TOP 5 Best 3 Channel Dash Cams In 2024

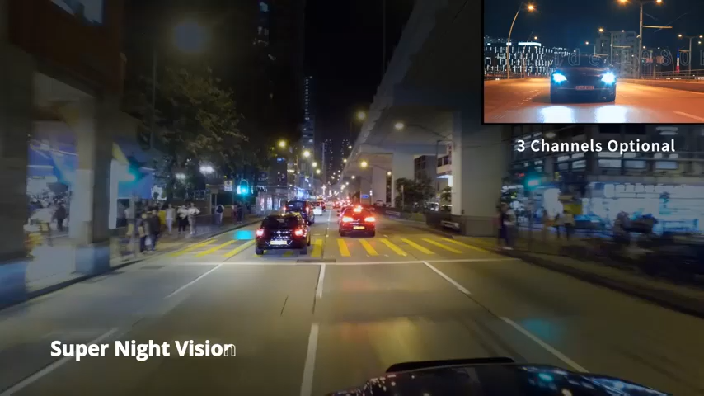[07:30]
this Dashcam can be upgraded to include additional cameras for a broader field of view.